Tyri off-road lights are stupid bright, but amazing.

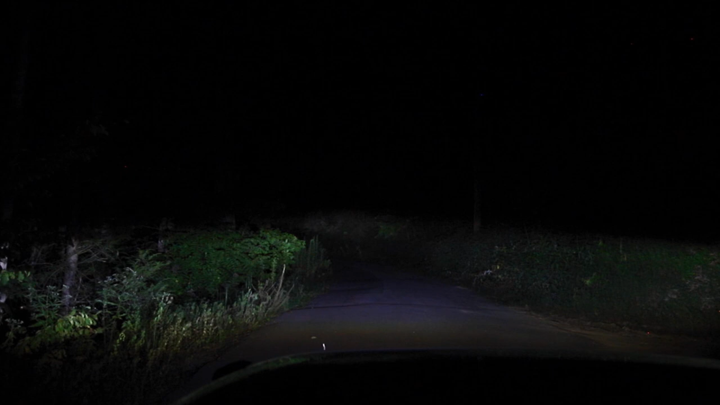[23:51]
all right these lights are insane check this out so this is just my regular front headlights on the jeep this is the high beams so low beams high beams and then these are the new lights i mean it's unreal how much different they are that's that's insane that is so much light it is so bright